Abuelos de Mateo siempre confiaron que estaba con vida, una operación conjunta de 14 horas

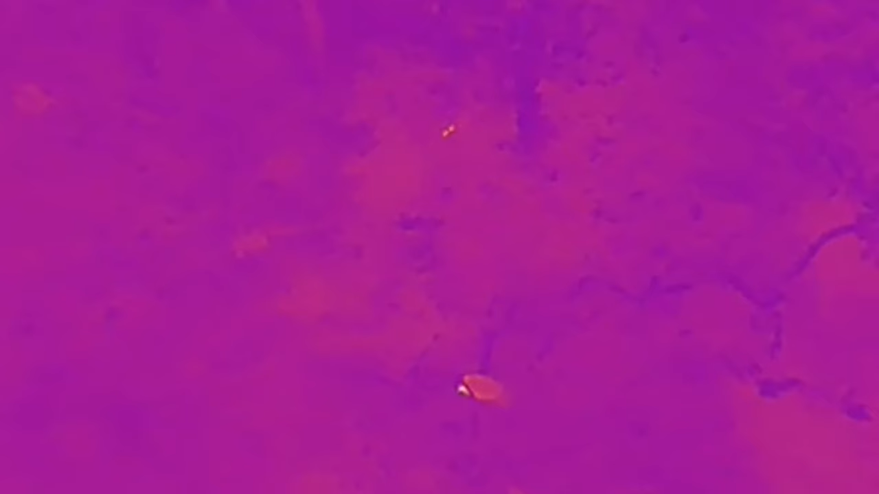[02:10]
Logramos identificar que un felino se está moviendo en la parte inferior cerca a los lugares donde estaba el vehículo y claramente nos preocupa, ¿verdad?
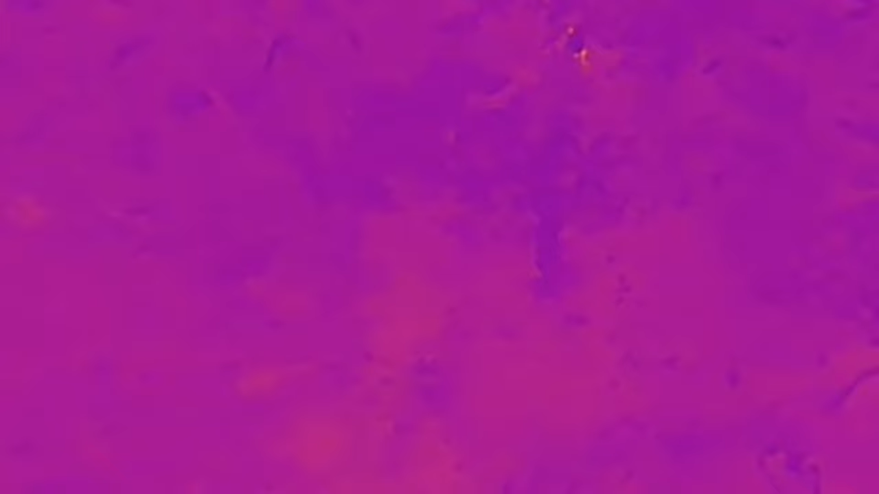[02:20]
Porque la fauna en este lugar, pues nuestro país es diverso y lamentablemente esto nos suma un riesgo más.